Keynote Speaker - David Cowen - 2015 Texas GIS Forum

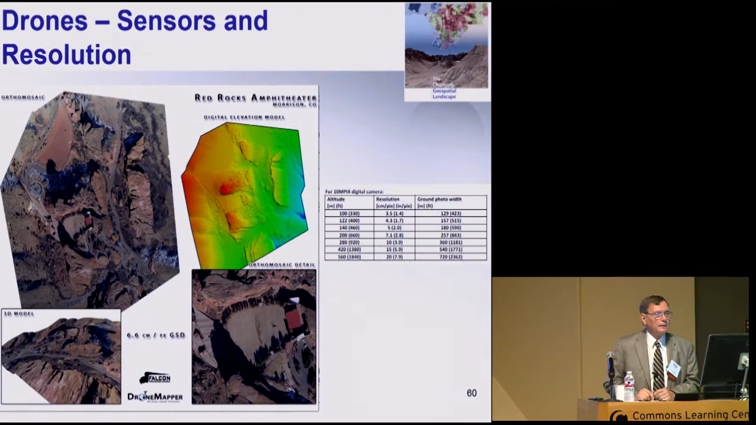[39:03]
The resolution of the data is simply a factor of how fly, how high the drone is, right? So you could easily get that, you know, if you were flying at 100 meters, you can get 1.4 inch resolution, right? You know, so that's, so that's changing everything. You know, and there's, so, I'm not quite sure where we're going with that, but monitor that and see what's happening.